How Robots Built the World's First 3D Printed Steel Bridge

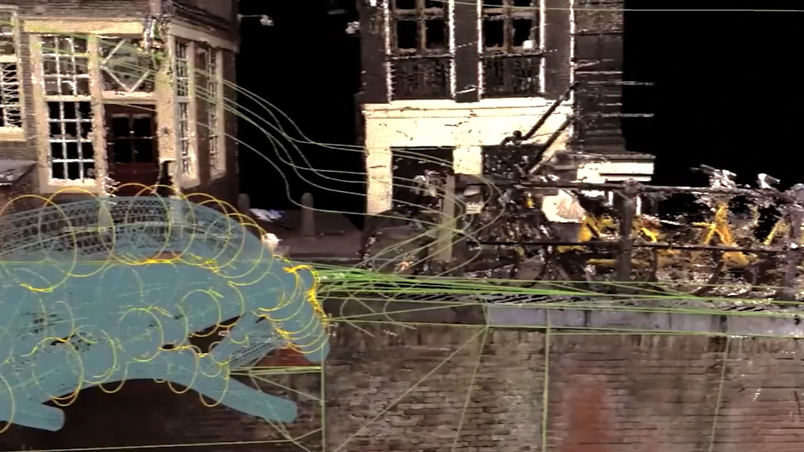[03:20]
The MX 3D team began with a 3D digital model,